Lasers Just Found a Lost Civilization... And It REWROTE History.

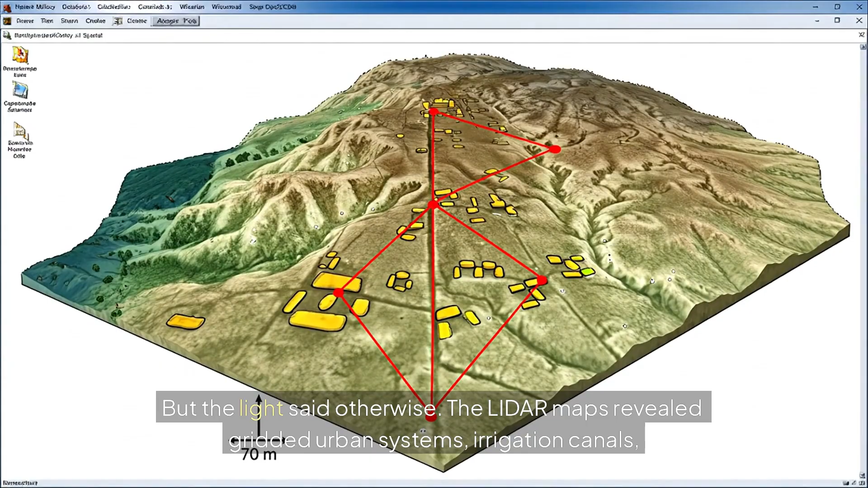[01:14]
The LIDAR maps revealed gridded urban systems, irrigation canals, and connecting highways stretching for kilometers.
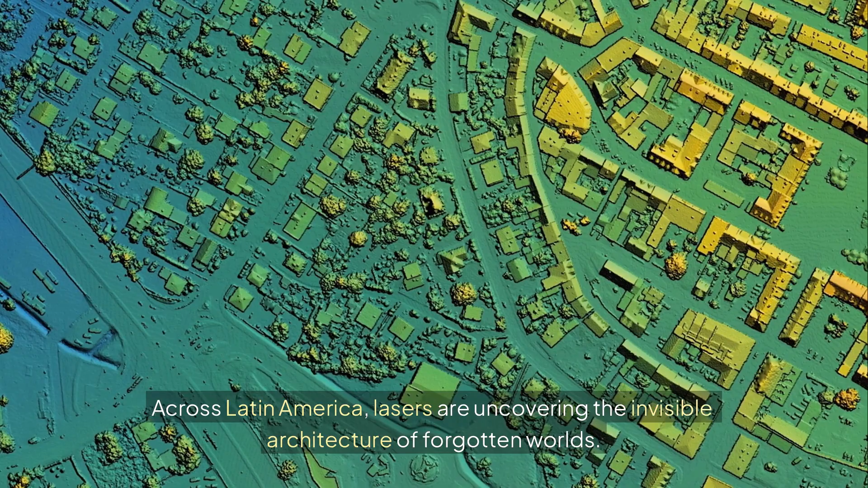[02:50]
Across Latin America, lasers are uncovering the invisible architecture of forgotten worlds.
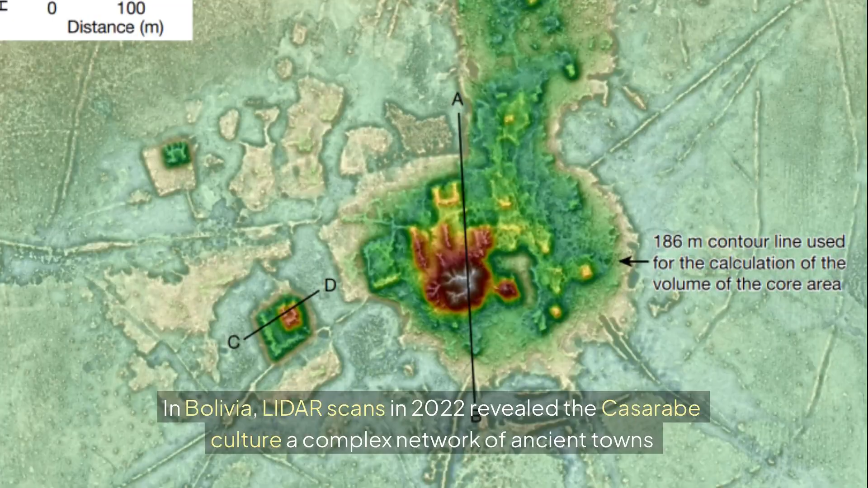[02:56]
In Bolivia, LIDAR scans in 2022 revealed the Cazarabe culture, a complex network of ancient towns hidden in seasonally flooded forests.
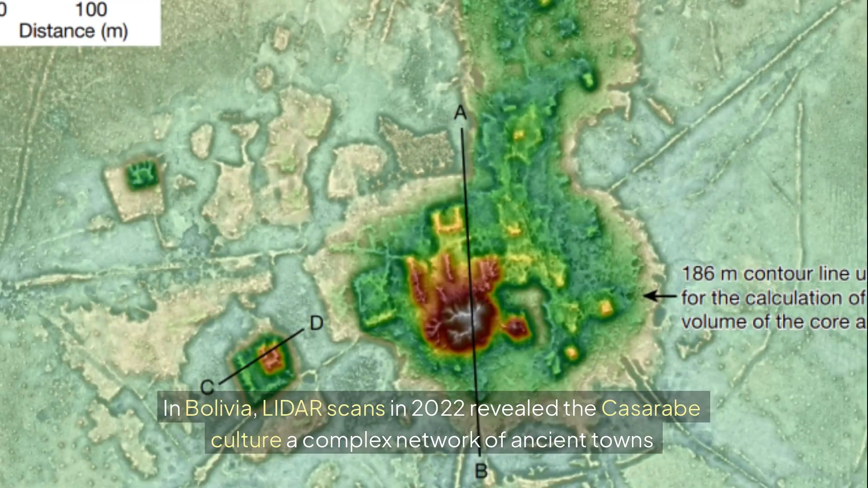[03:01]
In Guatemala,
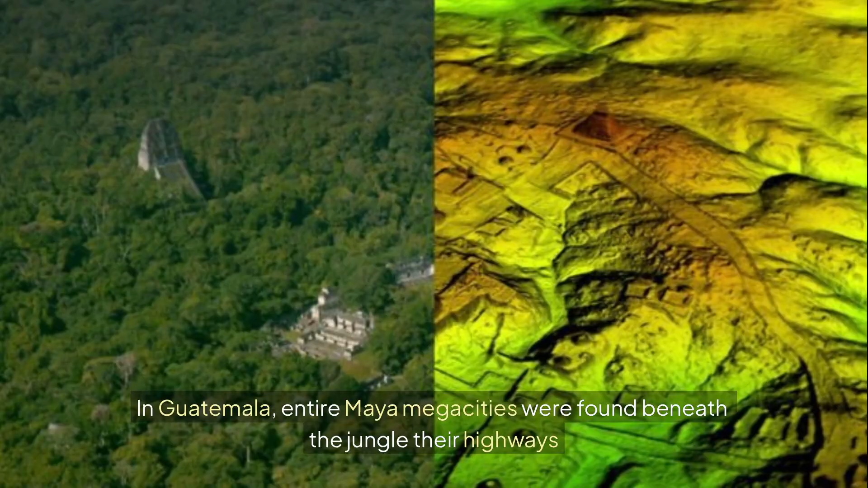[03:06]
entire Maya megacities were found beneath the jungle, their highways and reservoirs forming a continental-scale civilization.
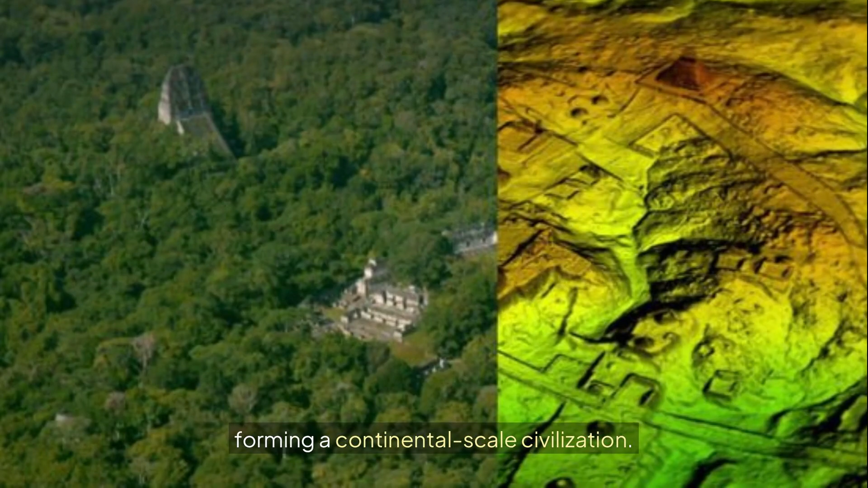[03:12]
For centuries, these regions were dismissed as peripheral and capable of urban sophistication.